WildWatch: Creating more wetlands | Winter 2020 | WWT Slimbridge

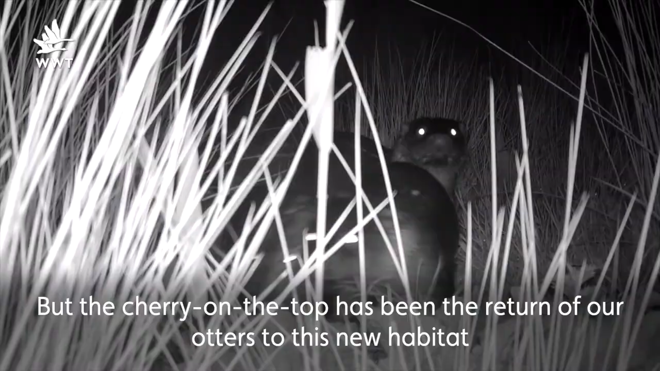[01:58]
But cherry on the top has perhaps been the return of our otters to this new habitat and we've managed to record
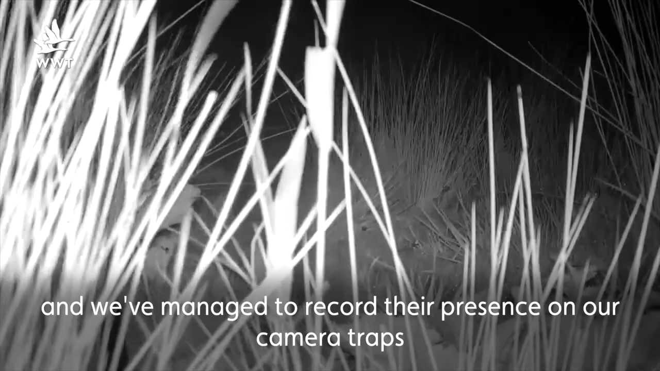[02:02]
their presence on our camera traps which are dotted along the length of this new corridor.